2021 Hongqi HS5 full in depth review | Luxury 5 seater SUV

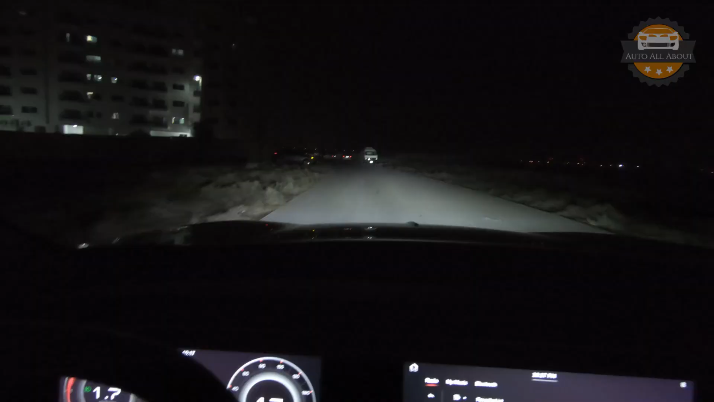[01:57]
of the car have a look at the night view from the car